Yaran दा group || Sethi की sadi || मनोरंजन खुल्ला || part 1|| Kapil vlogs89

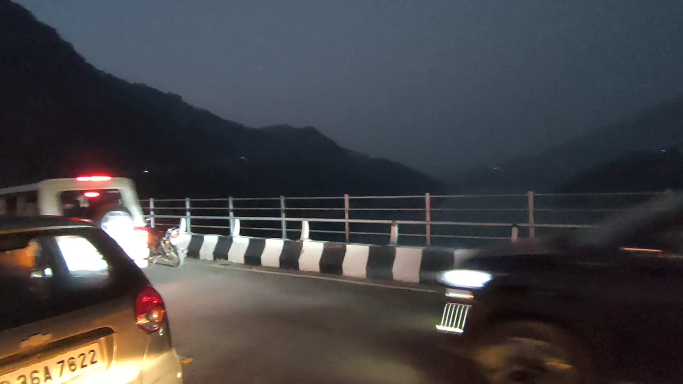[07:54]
ये चलेगी राड़ी, ये चलेगा मनोरंजन होता हुआ। बाकी गाड़ियां ही गाड़ियां, सब अपनी ही है, चल रहे हैं सभी। बाकी हम भी चल पड़ते हैं अभी, तेल भी डलवाना है अभी गाड़ी में।